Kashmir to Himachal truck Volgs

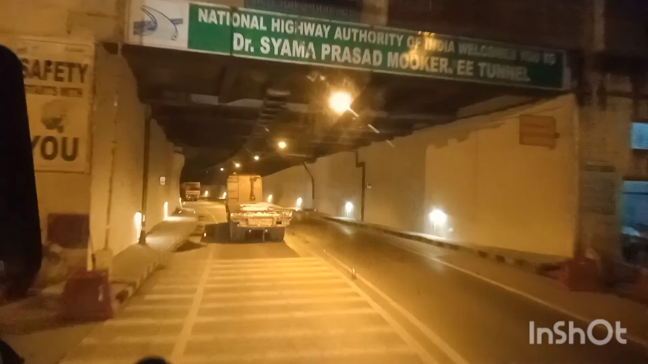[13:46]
जाने वे भी खान वाई लगी हुई है बहुत गड्डी खड़ी है
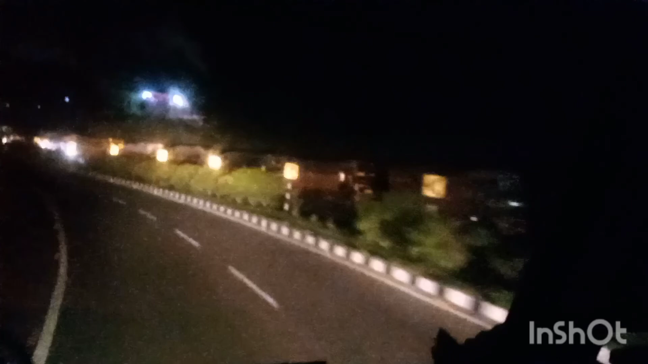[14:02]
काफी गड्डी खड़ी है कल ही हटनी हूँ इधरों टैंकर आना मीडिया पिछे आ रहा है